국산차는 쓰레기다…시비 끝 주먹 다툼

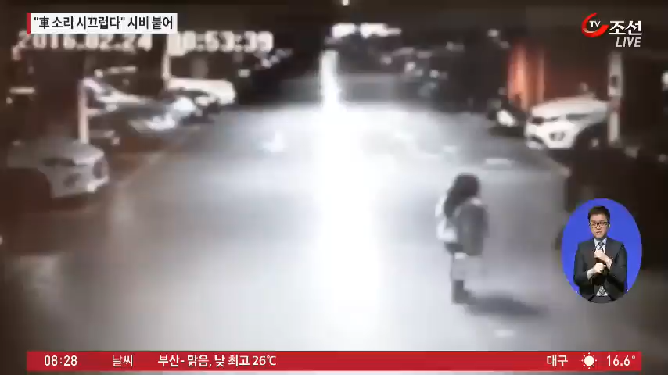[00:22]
잠시 뒤 어른 3명이 보이고 남성 1명이 여성을 쓰러뜨려 머리채를 잡고 끌어당깁니다. 다른 남성이 싸움을 말려보지만 쉽지 않습니다.